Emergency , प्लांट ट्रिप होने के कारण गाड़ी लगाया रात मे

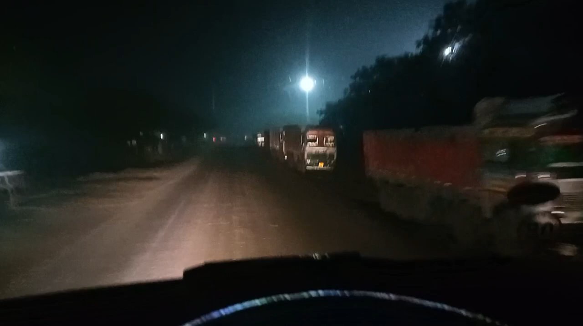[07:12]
अज़ता अब हम पहुंच चुके हैं मोनेट
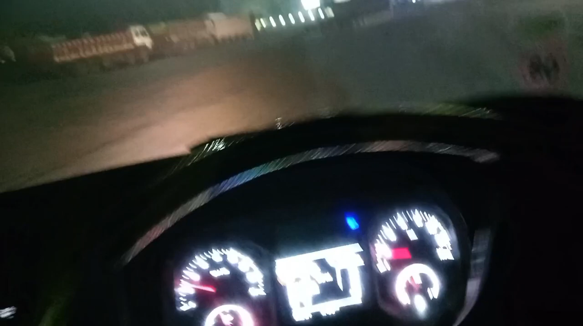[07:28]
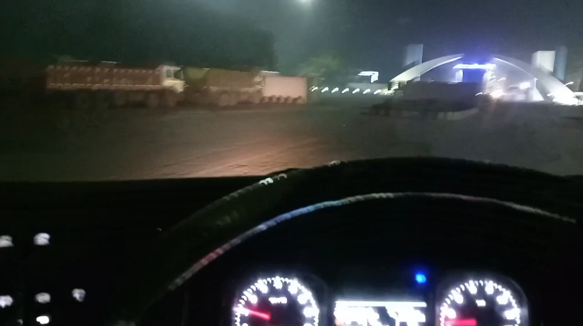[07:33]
पहुंच चुके हैं सामने गेट है अब को दिख रहा होगा चीपी लगी हुई है